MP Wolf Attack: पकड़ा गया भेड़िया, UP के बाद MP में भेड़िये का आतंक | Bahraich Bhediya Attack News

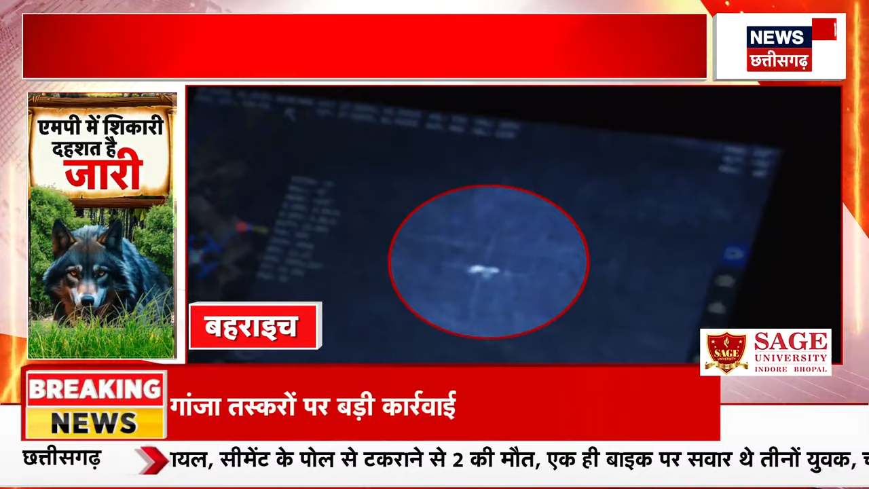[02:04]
महराईच के आसपास के गाउं में ड्रोन से भेडिये की तलाज जारी है आदमखोर भेडियों को पकड़ने में